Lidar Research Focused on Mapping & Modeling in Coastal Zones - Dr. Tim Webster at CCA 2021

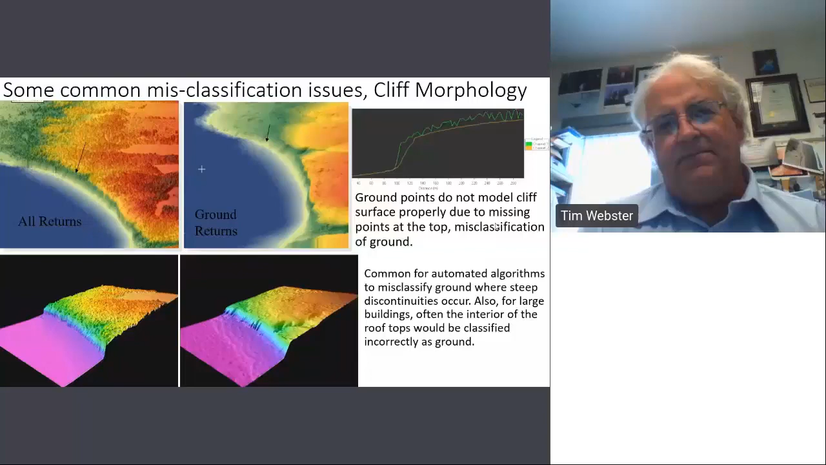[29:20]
but then lo and behold in the center of the flat roof we used to see ground points again uh i think those algorithms have been improved for building classification since that time okay uh here's an example of a survey uh on the new brunswick shore from the altm sensor uh the first thing we see we process the trajectory and these flight lines were planned with 50 overlap so the trajectory is where we take the base station gps the aircraft gps the imu we blend that all together figure out where the aircraft is going from there we link
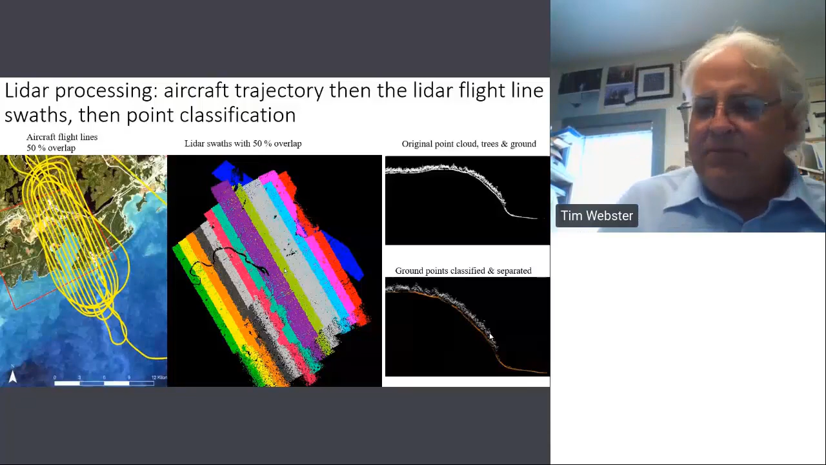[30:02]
up the time of the lidar swaths and we now have our lidar swaths and lastly we go through this is a cross section of the coast we through go through and see um the ground classification now here's some uh work i did in my phd on the annapolis valley and i know all of
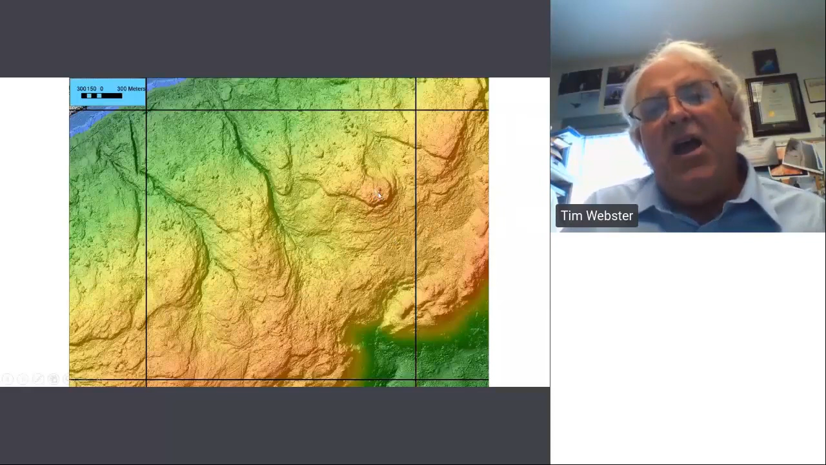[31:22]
much better in this case i was looking at the bedrock geology the volcanic north mountain and here is a break between a very resistant volcanic unit and a series of thin volcanic flows those now if we compare these data to the best available the province had at the time was a 20 meter dem derived from stereo photogrammetry um i think you'll agree that the the difference is quite stunning and of course this is
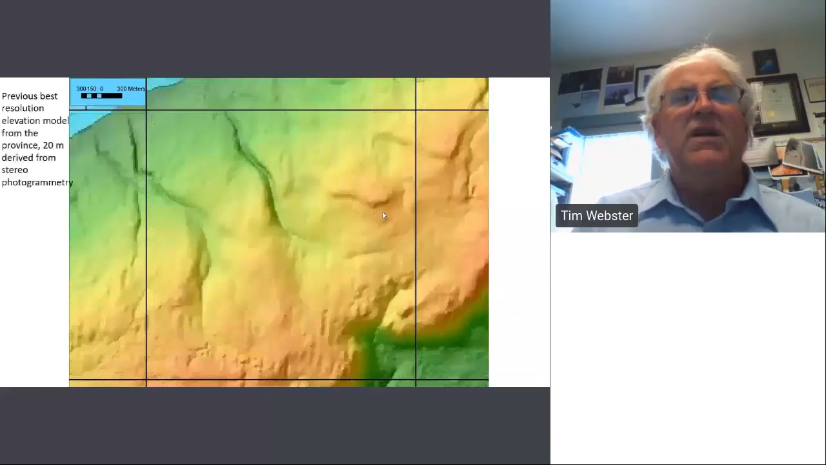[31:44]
what has made lidar so popular now we can take our digital surface model
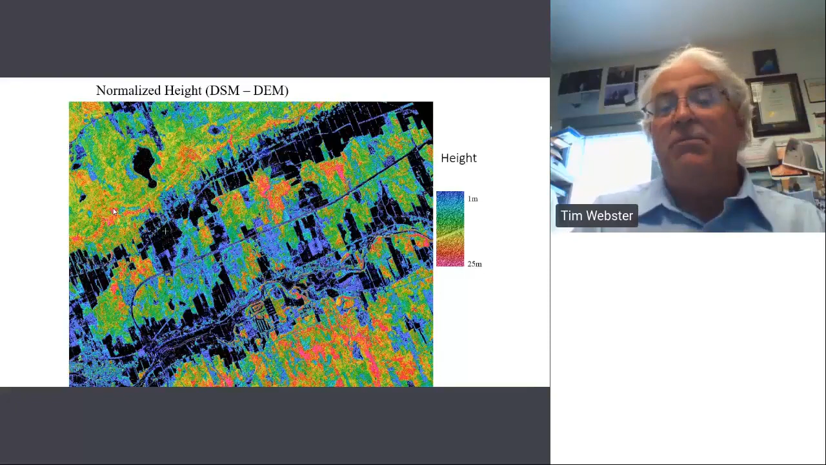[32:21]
but it is important for us to know that that height that is a tree that is 25 meters above the ground so this is a very easy product that can be can be generated in any gis system where we calculate the normalized height
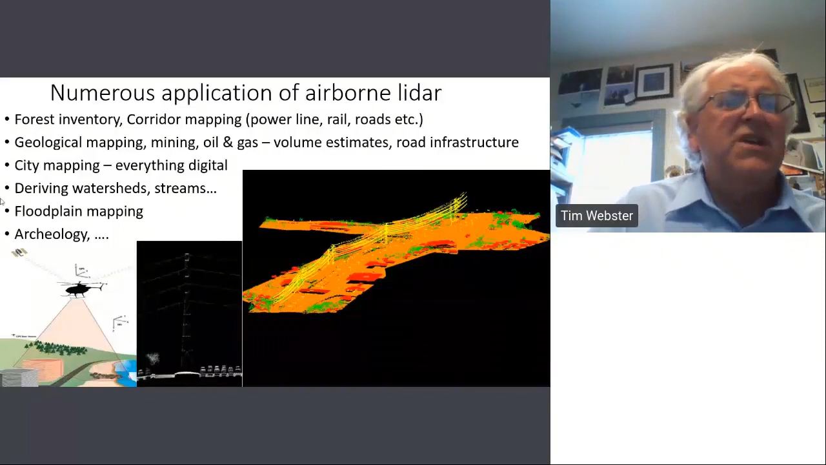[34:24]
sometimes of the laser geological mapping road construction city mapping is very popular in europe moving to the us canada eventually perhaps deriving watersheds and stream metrics i noticed another talk on that very interesting floodplain mapping archaeology and dot dot dot i i don't really have time to go through through everything but uh the uses are very very common here is a typical uh topographic lidar survey where we generate cross sections in order to do the floodplain mapping now remember topographic lidar does not penetrate the water so
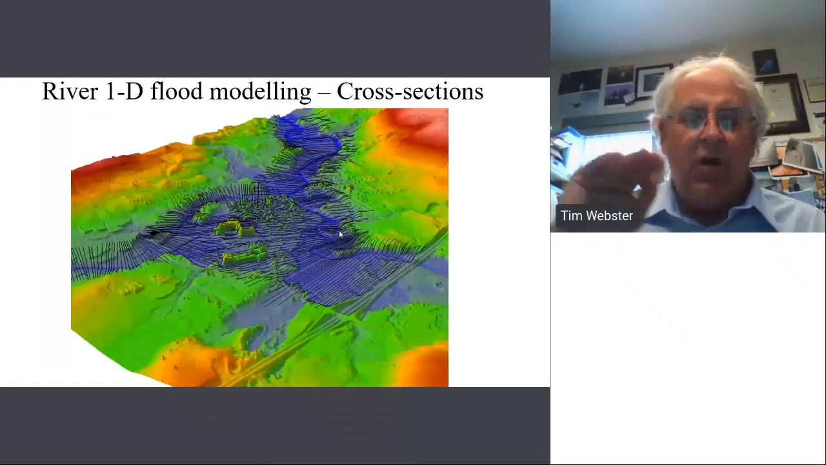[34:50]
we're only seeing the top and not capturing the actual channel of the river system itself that leads me to bathymetric lidar uh this is showing you the optic shoal
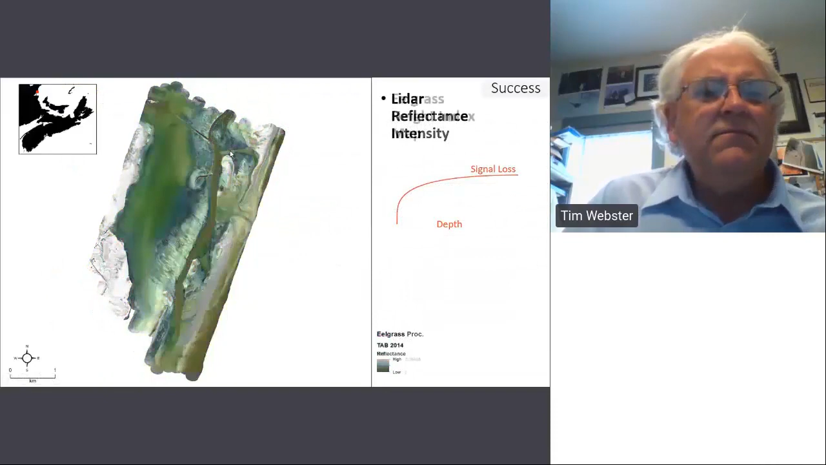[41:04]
i'll just point out these these bright areas would typically be sandy the
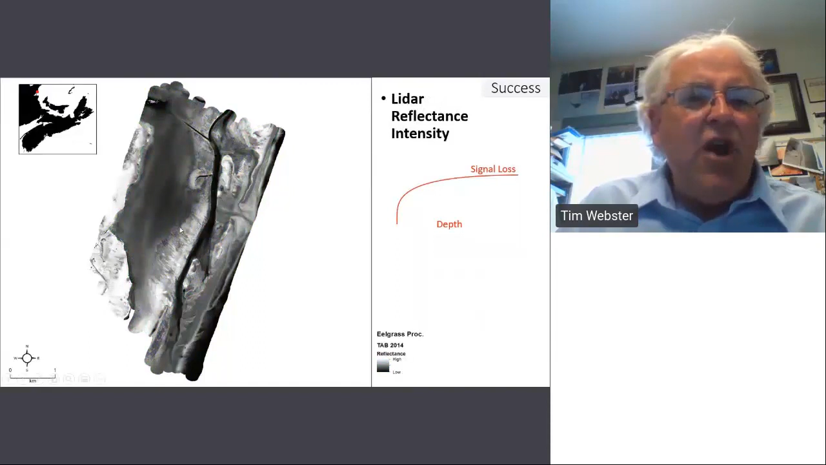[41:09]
darker areas would be vegetated we
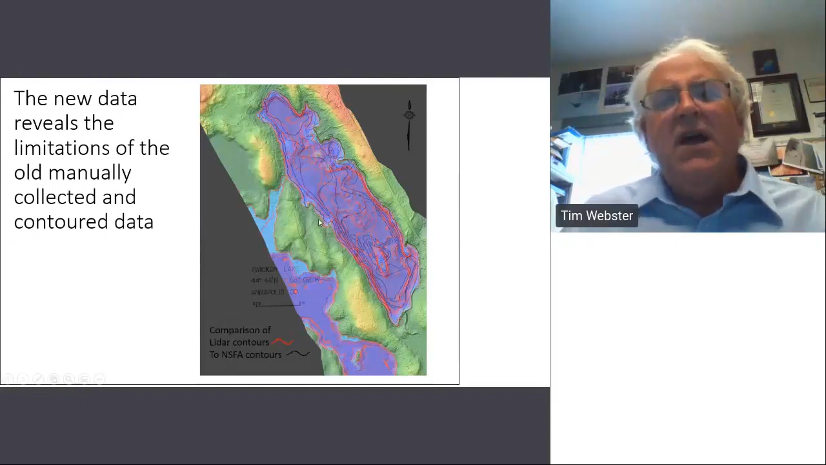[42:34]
um don't really depict the lake all that well this is